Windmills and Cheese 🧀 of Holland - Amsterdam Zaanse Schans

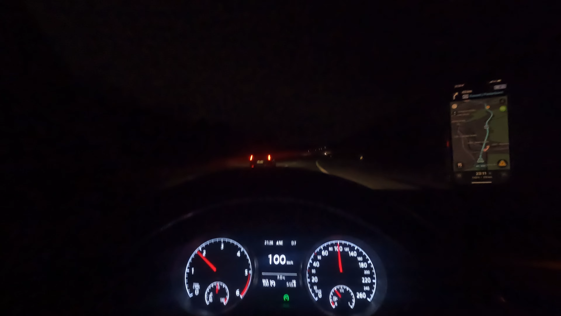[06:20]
और इस वक्त तकरीबन 9:30 बज चुके हैं और मैं अभी तक गाड़ी चला रहा हूँ। बेल्जियम हम घुस चुके थे लास्ट टाइम, और फिर हमने बेल्जियम को क्रॉस किया। वीडियो इसलिए नहीं बनाई क्योंकि अंधेरा था, अंधेरे में क्या दिखता है।
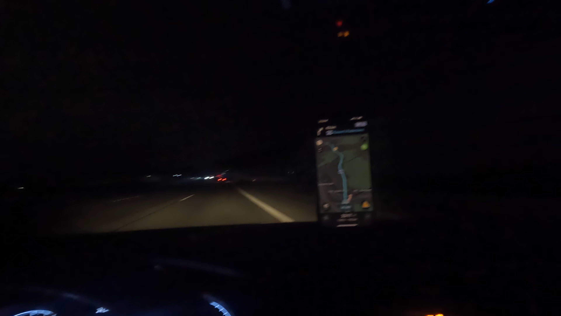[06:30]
तो अभी इस वक्त मैं हूँ जर्मनी के अंदर, और जर्मनी में कोलोन एक शहर है, उसके आस पास हूँ।
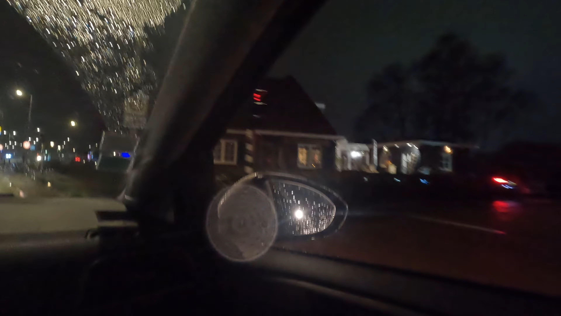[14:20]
जा रहे हैं हम खाना खाने, और उसके बाद फिर देखते हैं एम्स्टर्डम का एक छोटा सा टूर मारते हैं जी। ये अगर आपको नज़र आ रहा हो तो ये कनाल है,